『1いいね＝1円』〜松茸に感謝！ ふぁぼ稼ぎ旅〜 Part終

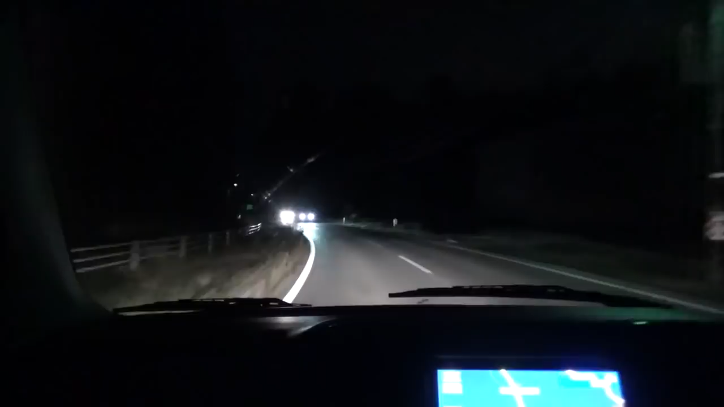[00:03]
どうする、入って 入った 何も食えずに出るっていう。 もう皿洗いでしょ。そろそろだね。 松茸山って書いてある。 そこだ、そこ。
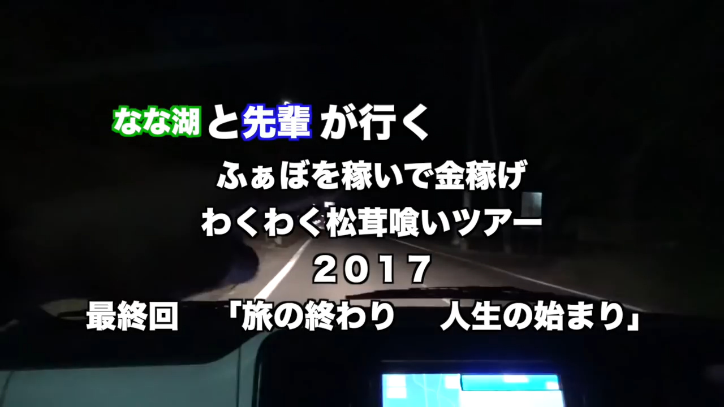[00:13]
右方向です。この先、 うん、 ちょっと行き過ぎちゃ った。すごい、松茸山って書いてる。 本当だ。 え、なになに、 この先700松茸山。
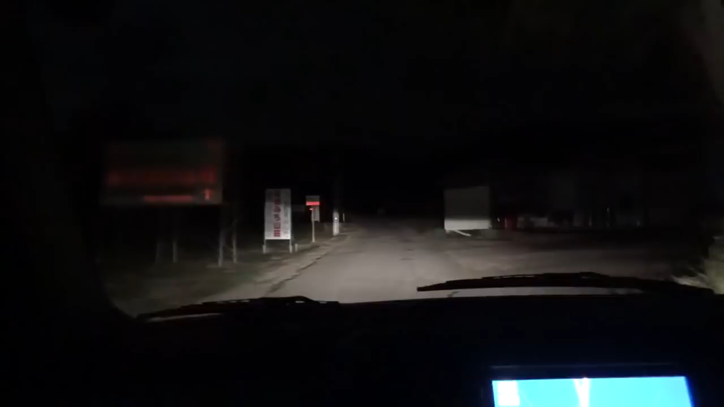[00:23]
え、もう広い。むしろ、松茸広いか。 この辺に生えてるか。 え、こんなとこ行くの。 すごい、松茸山。え、マジ でここに店あんの。ほんとに。 あるあるある。 9時までやってんの。いや、嘘だ、店ないよ。こんな店ないでしょ、こんなとこに。 あの、確かに明かりが全くないんだよね。 全くないでしょ。うわ、え、え、なになになに、 ん、
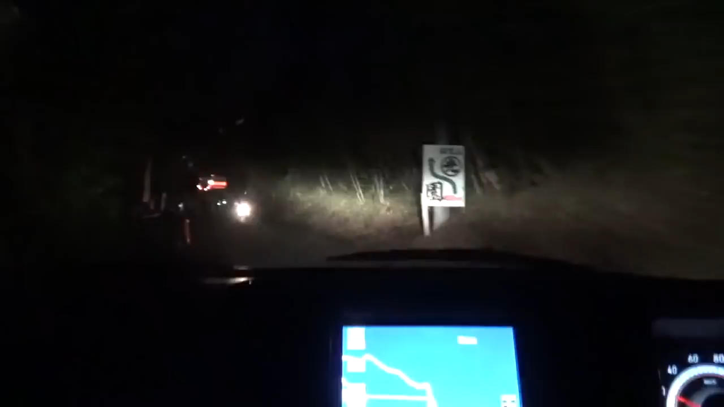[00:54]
なんだこれ、 なにこれ、 え、なにこれ、 なにこれ、なにこれ、 え、面白 え。え、なにこれ、なにこれ、どうなってんの、面白え。え、あ、いや違うよね、多分ね、ここが 営業中って書いてある。 山荘の入り口なんだよ。で、車はじゃあどこに置けばいい の。さっきのところだよ。
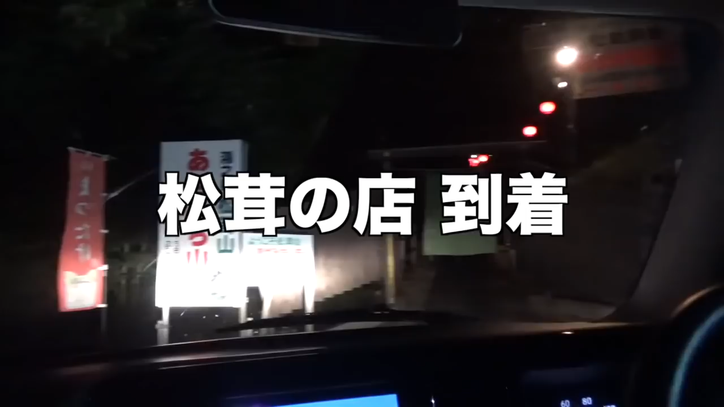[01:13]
はぁ、こっちじゃないんだね、多分ね、うん、きっと。 そうね、 どうしよっか、じゃあ その辺で U ターンして、さっきのところ で。あ、で、パーキングで。 あ、あら。 これだ、これパーキング。え、ちょっと入ってみよう、一回 入る。 え、いきなりじゃないでしょ、多分店があるし、いろいろ。